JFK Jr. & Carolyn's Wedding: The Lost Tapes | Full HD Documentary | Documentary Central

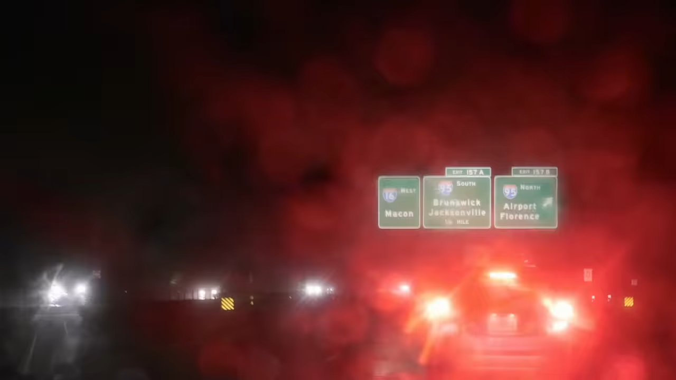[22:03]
and a group of his closest friends are driving north from Jacksonville, Florida, heading towards the Georgia state line.